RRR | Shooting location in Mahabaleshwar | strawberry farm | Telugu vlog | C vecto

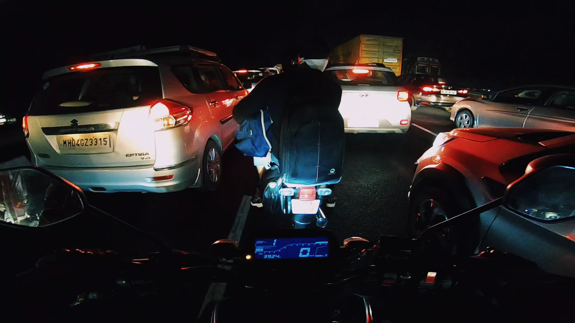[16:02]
చూడండి గైస్, 6-lane హైవే మీద ఇంత ట్రాఫిక్ జామ్, అది కూడా 6-lane హైవే.
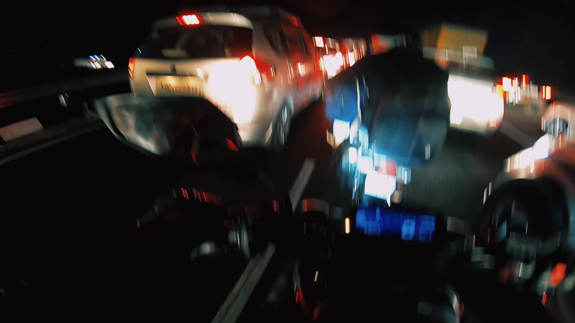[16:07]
1 hour పట్టేది, ఇప్పుడు 2 hours చూపిస్తుంది, మేబీ ట్రాఫిక్ ఎంత గట్టిగా జామ్ అయిందో ముందు.
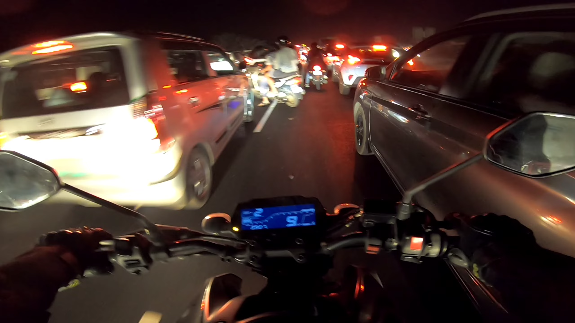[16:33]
నా ముందు GS 1250 ఉంది, BMW GS 1250, 2 GS లు ఉన్నాయి, ఇదొకటి